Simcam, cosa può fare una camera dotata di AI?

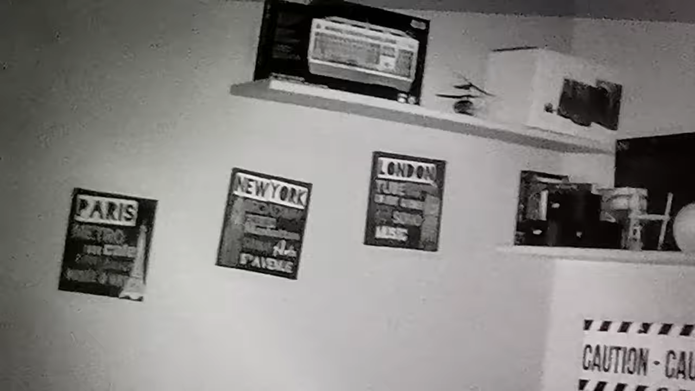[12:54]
incredibile posso letteralmente leggere quelle scritte pazzesco pazzesco veramente pazzesco signore e signori se vediamo per la visione notturna per la visione notturna